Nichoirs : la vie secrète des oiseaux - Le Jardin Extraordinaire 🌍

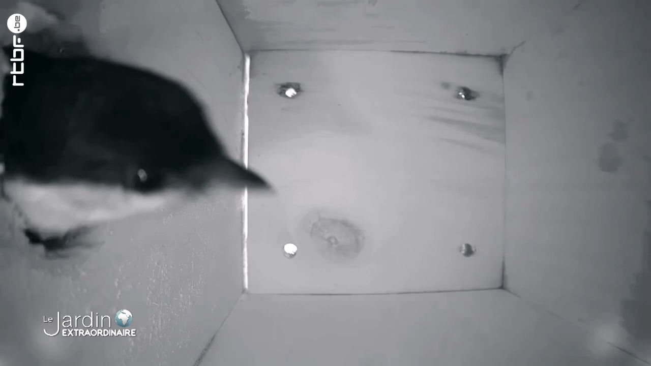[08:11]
Une charbonnière est la première visiteuse.
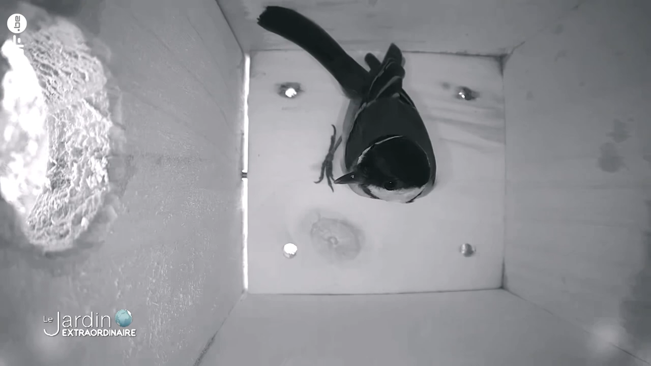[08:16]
Elle inspecte le nichoir potentiel sous tous les angles. Mais elle n'est pas la seule intéressée.
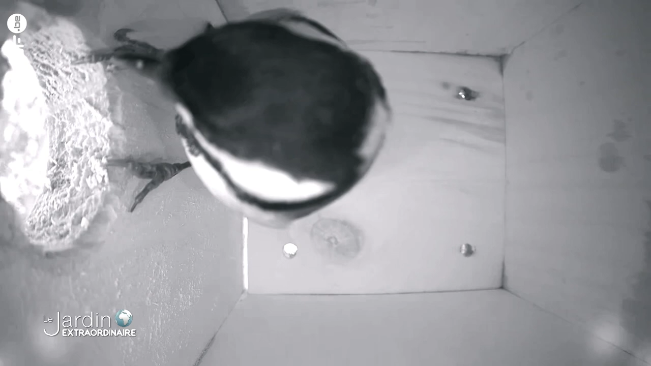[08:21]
Une mésange bleue entre à son tour. Pourtant plus petite, la bleue met la charbonnière à la porte.
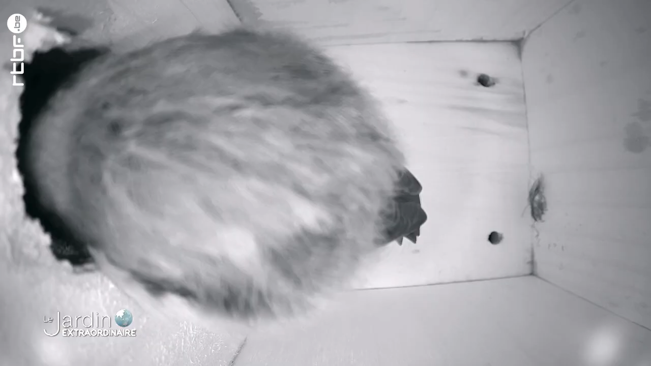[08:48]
Fin février, certaines commencent à dormir dans les nichoirs qu'elles comptent occuper.
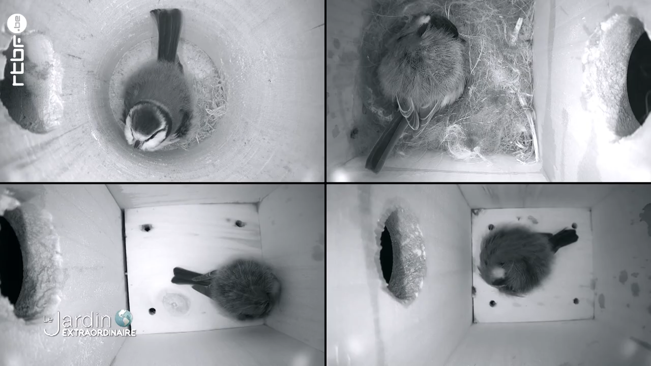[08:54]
Et à la fin de la nuit, elles nous montrent qu'un réveil de mésange, c'est tonique.
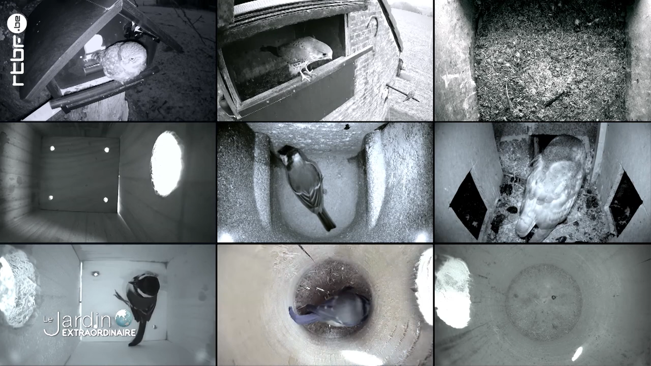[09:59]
De jour comme de nuit, la première semaine de mars, les nids sont de plus en plus occupés.
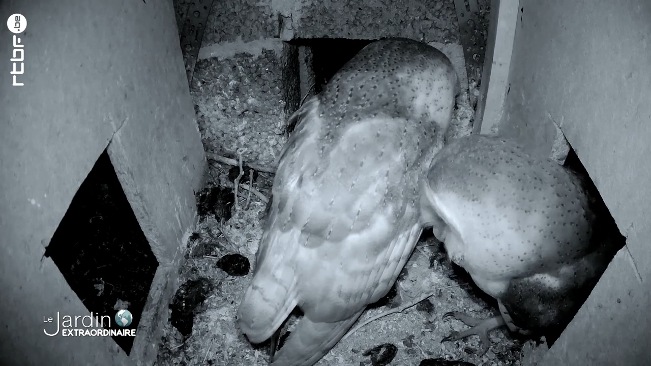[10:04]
Chez les chouettes et frais, c'est l'heure d'un petit moment de tendresse.
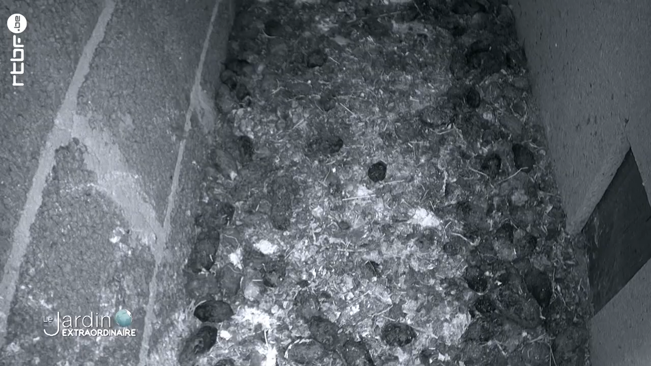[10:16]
Avant de passer ensuite aux choses plus sérieuses, si Monsieur et Madame Effray veulent bien participer à l'effort pour la perpétuation de leur espèce.
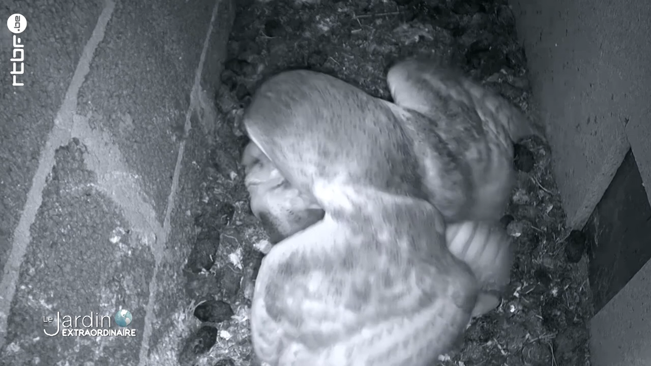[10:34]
Mais alors que le couple d'Effray est en pleine discussion, une troisième chouette apparaît dans l'entrée. Le nichoir nuptial risque de
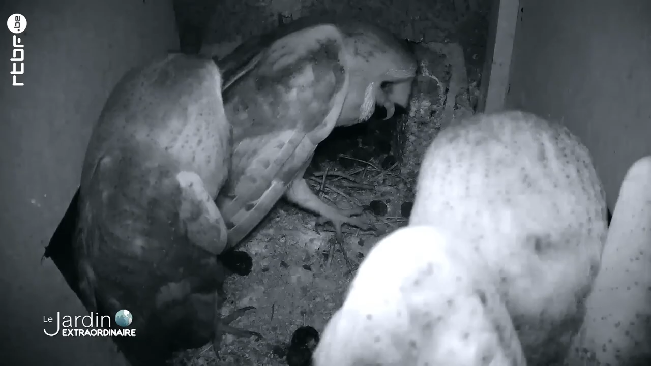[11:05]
À la suite de cet incident, les effray quittent notre nichoir caméra et vont s'installer ailleurs.